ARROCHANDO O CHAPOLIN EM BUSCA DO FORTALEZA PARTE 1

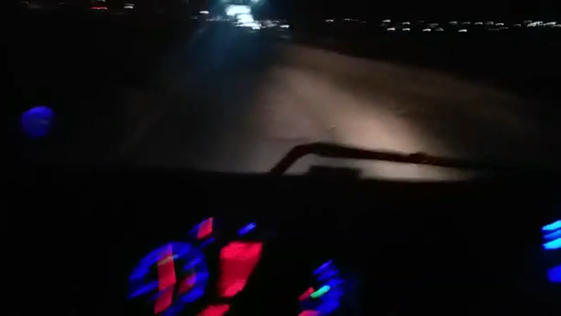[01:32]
Na verdade, aí vamos pegar esse lixo de rodovia aqui, ó. Aí, ó, vamos pegar esse lixo de rodovia aqui, passando aí em frente ao Ceasa, né? Atravessando Belo Horizonte na madrugada. E vamos pegar a 040 aí, esse lixo de rodovia também. Outra roubalheira onde tem um pedágio, onde abandonaram aí, né?
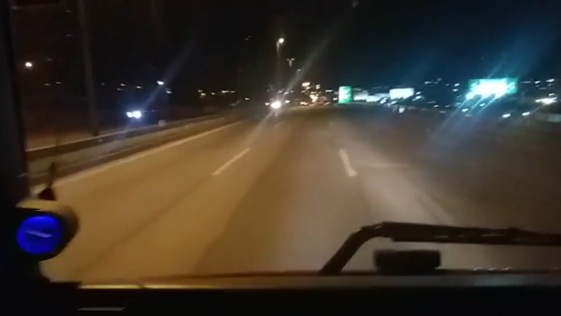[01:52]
Tá pra entregar aí a via 040 aí, pegou o pedágio aí pra poder tomar de conta aí, né? Ganhou a licitação e deixou os lixos aí, tá em tempo de largar a rodovia aí. Diz que não vai dar conta de fazer a obra.